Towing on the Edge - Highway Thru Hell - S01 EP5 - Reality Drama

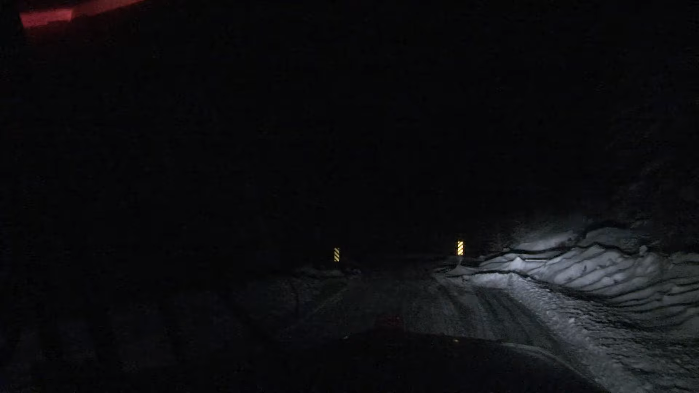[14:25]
After 45 minutes, they finally reach the top.
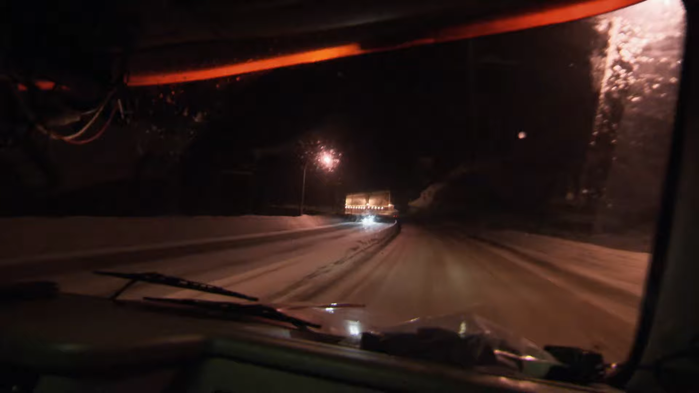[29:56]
Temperatures drop, moisture on the road turns to black ice. The car in the ditch down over here.